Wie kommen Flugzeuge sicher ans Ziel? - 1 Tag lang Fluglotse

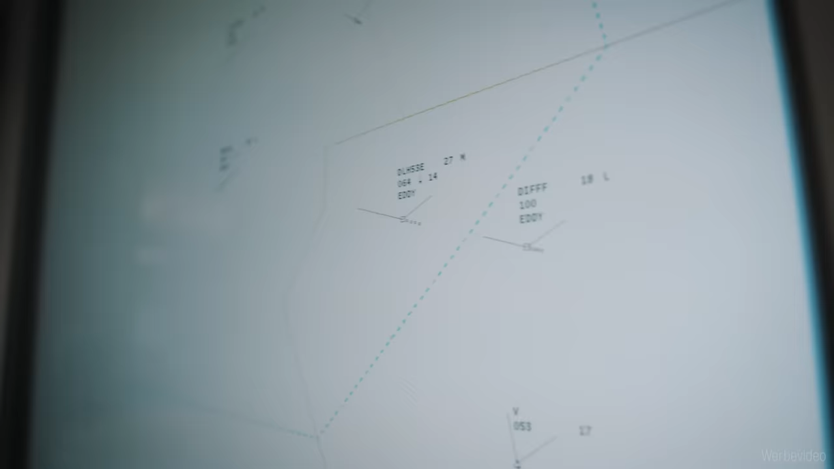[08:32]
Es wird hier auch mit einem Radar und einer Funkverbindung zu den Piloten gearbeitet. Also die Centerlotsen sind dafür zuständig, den Flugverkehr eigentlich in den Höhen.